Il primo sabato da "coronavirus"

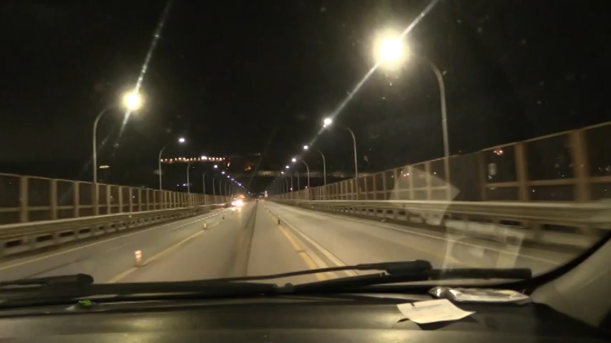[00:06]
Abbiamo scelto di documentare con la nostra telecamera due centri storici, quello del capoluogo di Regione, Catanzaro,
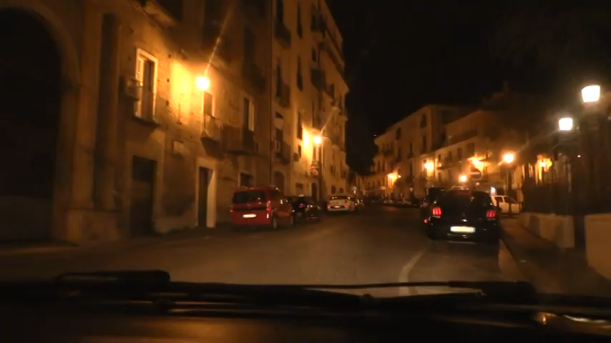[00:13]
e quello di Lamezia, che il sabato diventa di movida piena di giovani.
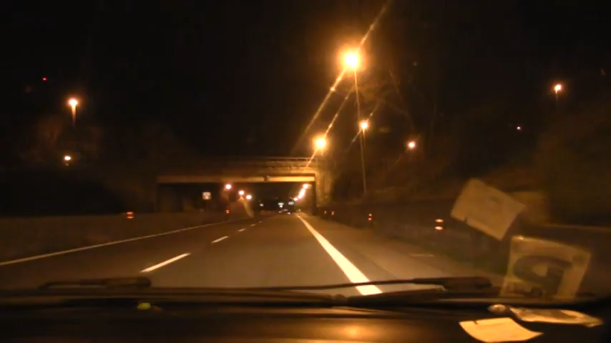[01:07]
Quasi zero il traffico sulla 280 percorsa per tornare alla Mezzia.